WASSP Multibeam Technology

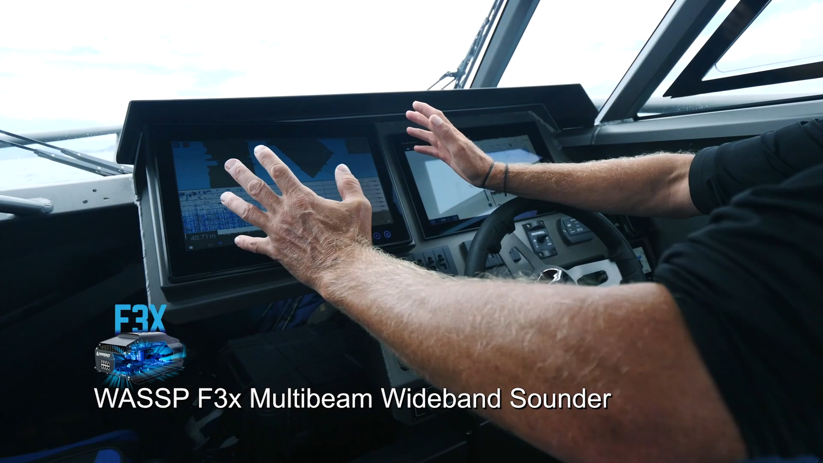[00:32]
It is the screen for my Wasp. The brains of it are all installed underneath the bunk.
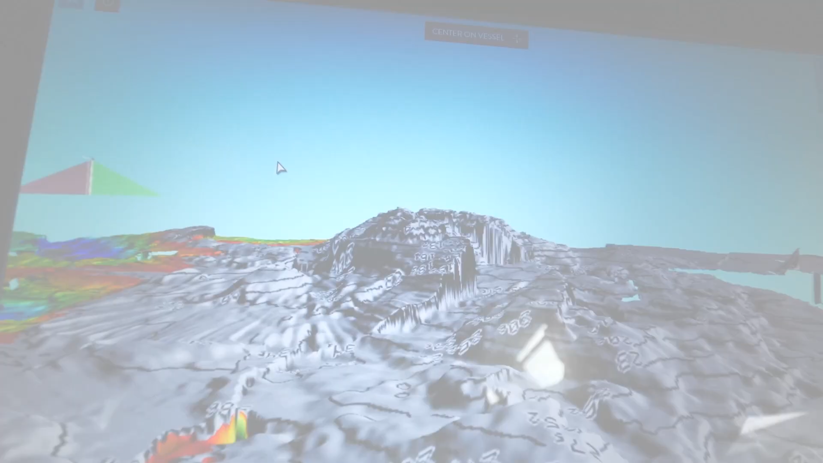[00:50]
So now here's a rock that I've recently just driven over in the boat.
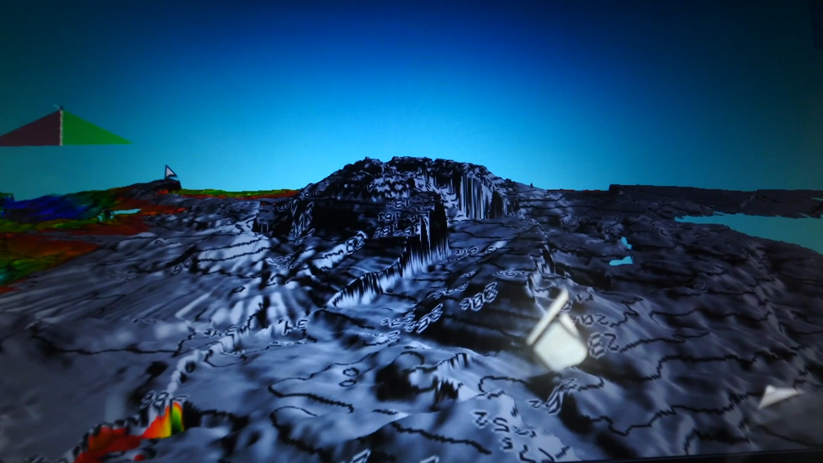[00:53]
You can see here we are way away here in the boat but this is what I've just driven around and this is quite dramatic.
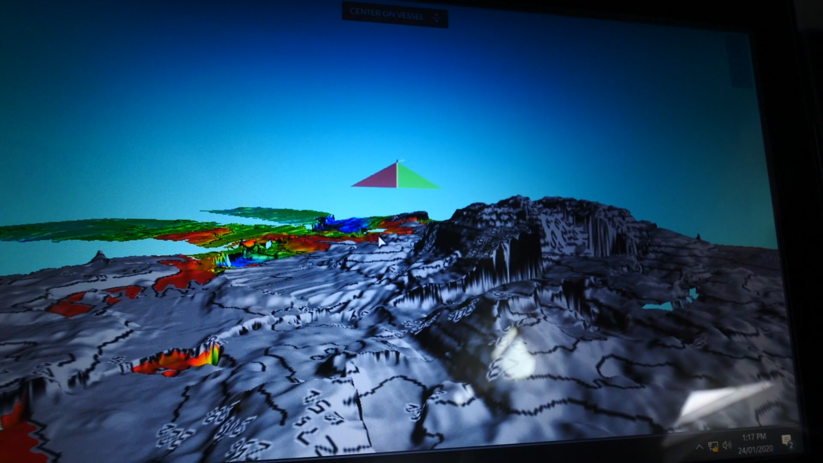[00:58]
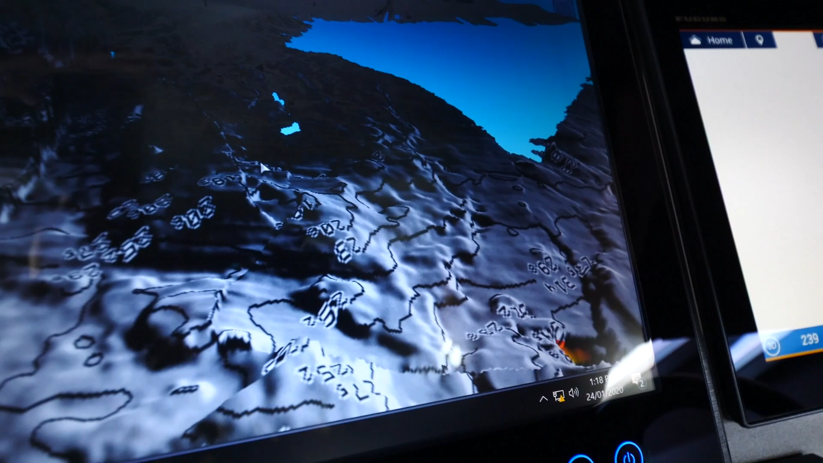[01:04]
We see that there's this big gut running right up the middle, this extreme drop-off here which you would think would hold fish.
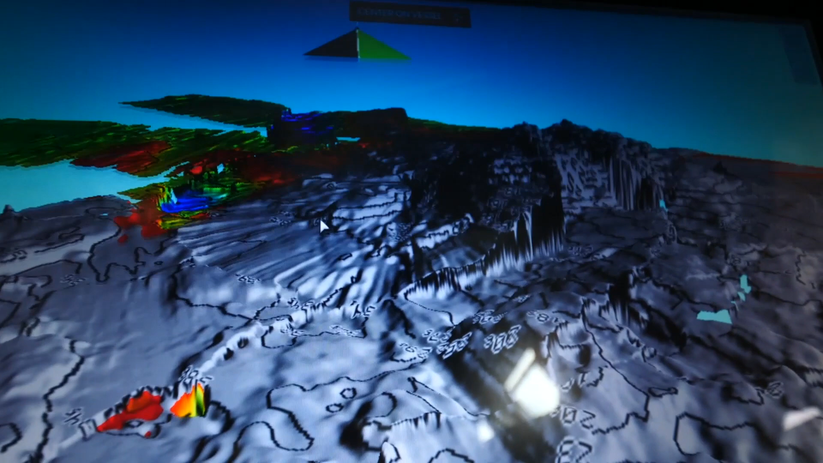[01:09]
Now we can't see fish on there at the moment and that's because in my display history I've got the fish marks turned off.
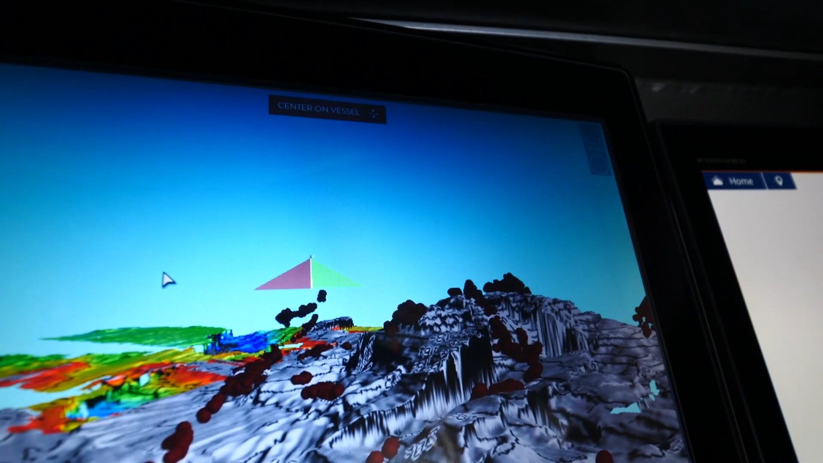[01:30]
Well they're not all the fish marks because you see back down here I'm filtering out.